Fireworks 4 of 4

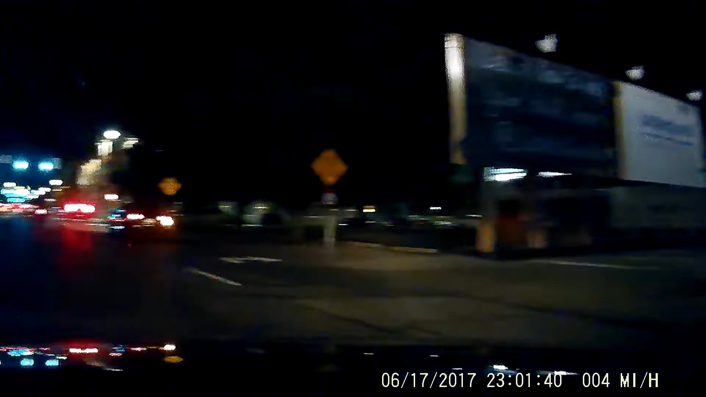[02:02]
There it is. Oh, I'll be damned. Oh, shit, I'm gonna pick it up with my camera. It's so cute! Steve, forget it.
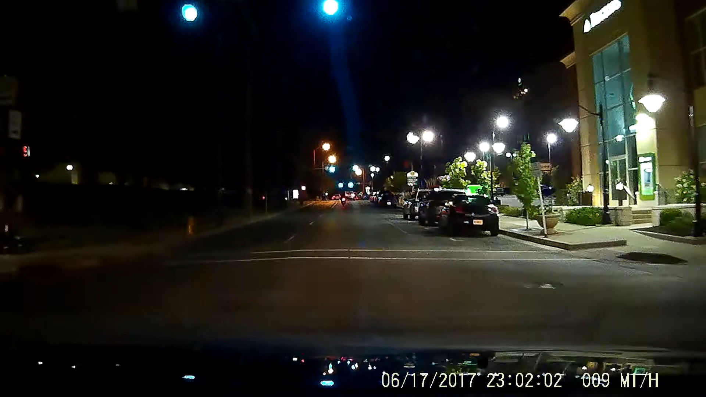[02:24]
Maybe I did. I don't think so. I didn't think we were gonna catch up to it. Tell you what, I probably got a little side view of it in my dash cams. So we'll just lock that file and we'll look at it a little bit. Oh, there's my attempt to get a picture of it. I didn't think so. It didn't work so good. Okay.
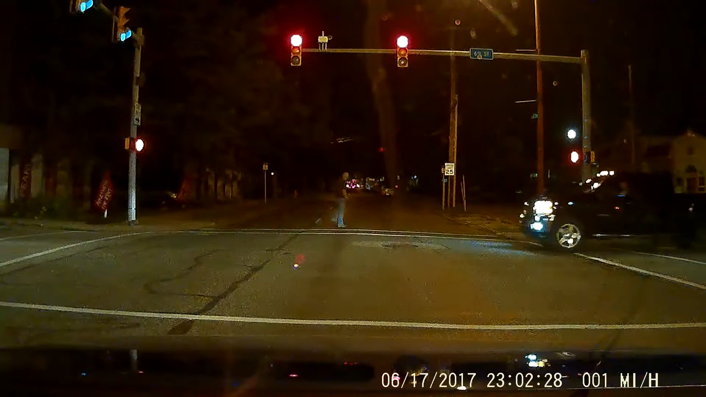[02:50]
We'll take what we get off the dash cam. Oh, I'm sorry. It's a big thing. Maybe we'll make a screen capture off of it or something. It's just a car. I know. Hey, are those cameras right there? Where? That little white thing? I do not know. It's a funky looking thing. I don't care what they say. There's not cameras everywhere, that's for sure.